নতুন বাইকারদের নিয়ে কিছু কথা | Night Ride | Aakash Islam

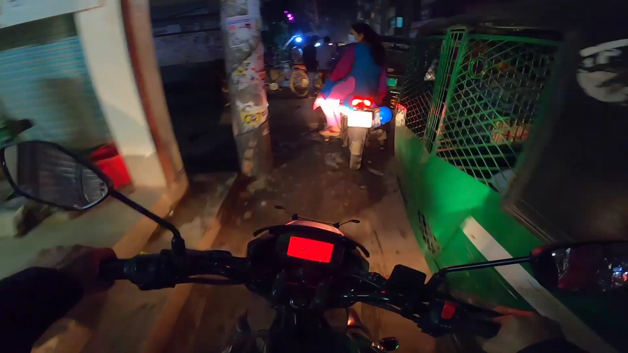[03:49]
আছে আমার যাওয়া হইছে আর, মানে বাস ঢুকে গেছে এই রাস্তায়।
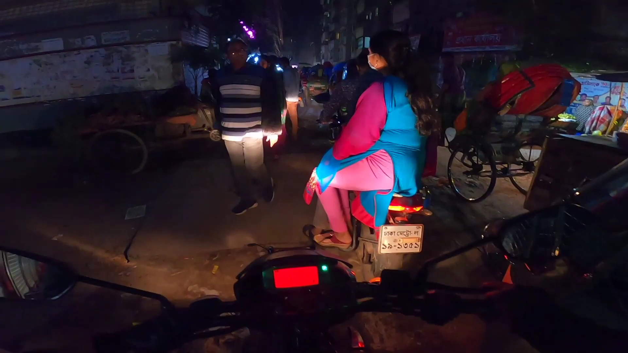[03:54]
ডান দিক দিয়ে কি স্টিল জ্যাম আছে, রাস্তায় কি হইছে
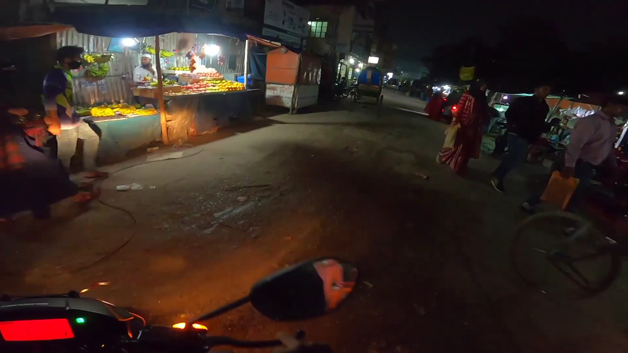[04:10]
দেখে আসি ঘটনাটা কি। রাস্তায় এখনো কি জ্যাম আছে এই সাইডে?
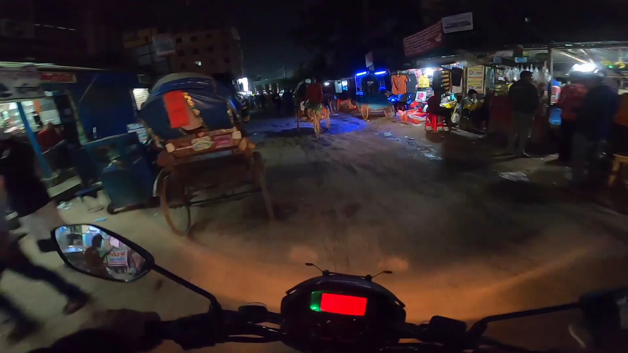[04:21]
জ্যামটা ছাড়ছে ছাড়ছে লাগে, আল্লাহ জানে আদৌ ছাড়ছে কিনা, না ফুদাই যাইতেছি।
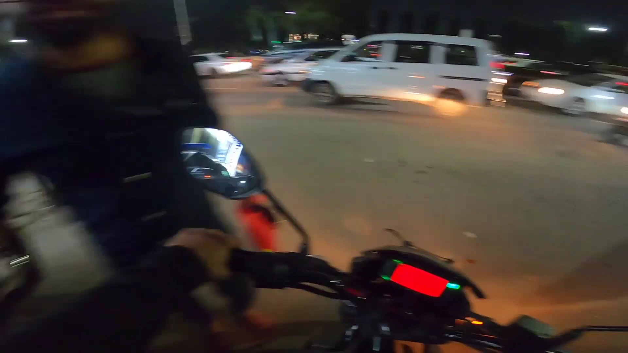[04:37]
কিছু একটা ঘটনা তো ঘটছে এদিকে, এরকম জ্যাম কখনো এই রাস্তায় আমি পাই নাই। যেটা বলতে নিছিলাম যে একটা মজার বিষয়, আমি লাস্ট কয়েকদিন ধরে যখনই মিরপুরে আসতে চাই তখনই জ্যামে পড়ি, আর এই ম্যাক্সিমাম টাইমই হচ্ছে জ্যামের সিনগুলোই দেখাইতে হয়।
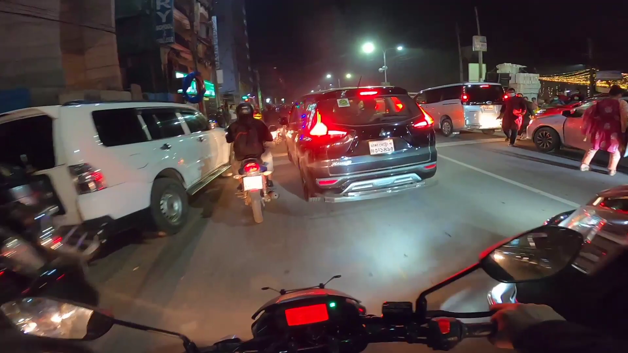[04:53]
এইখানটাতে একটা জটলা পাকছে,
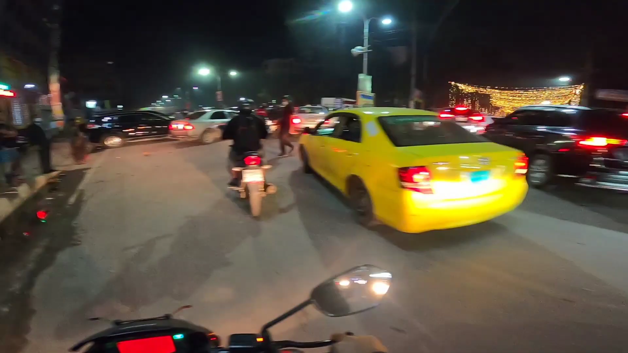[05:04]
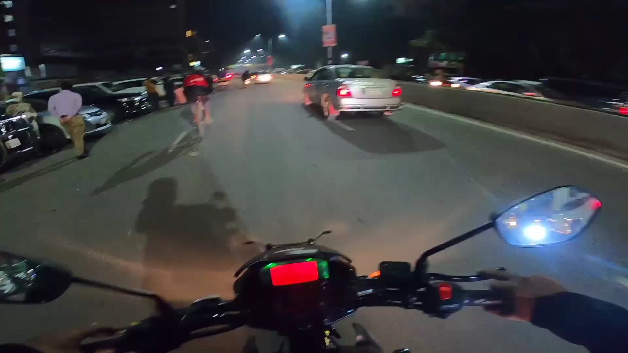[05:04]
হতে পারে কোনো ভিআইপি দের কোনো প্রোগ্রাম আছে যার জন্য এত ভিড়। এই রাস্তা তো একেবারে ব্লকই হয়ে গেছে। মানে আলহামদুলিল্লাহ আমি জ্যাম থেকে বের হইতে পারছি, অনেক ভাল লাগতেছে।
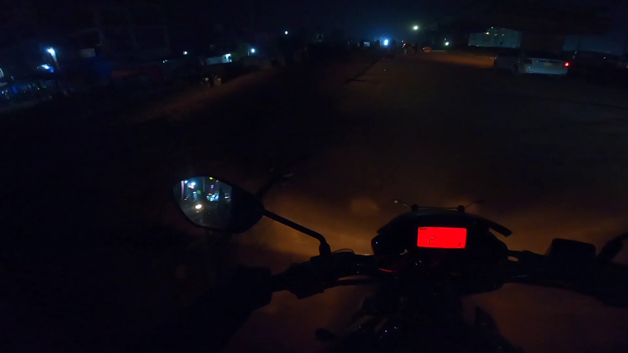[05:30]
রাস্তা বড় করতেছে, এইখানটায় বাইক এখন নিচে নামা রাখতে হবে। তো ঘড়িতে সময় এখন রাত 10:43, আর আমরা আসছি আড্ডা দিতে।
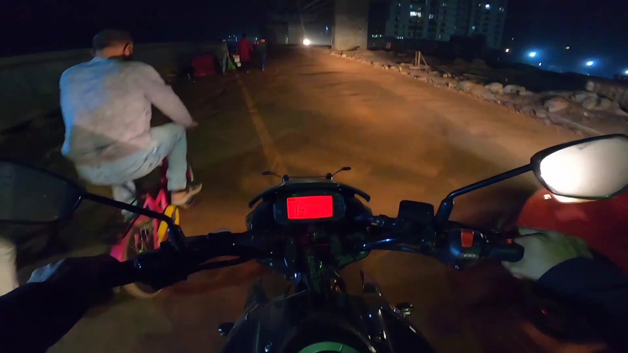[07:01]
ভালোই ঠান্ডা পড়ছে, তো আজকে গ্লাভসটা অনেক মিস করতেছি কারণ ভালোই ঠান্ডা লাগতেছে। এখন ঘড়িতে সময় হচ্ছে 11:09, আর এখন আছি আমি মিরপুরে। আমার বাসায় যাইতে যাইতে আজকে প্রায় 12টা বেজে যাবে। ভাইকে তো দেখা যায় না,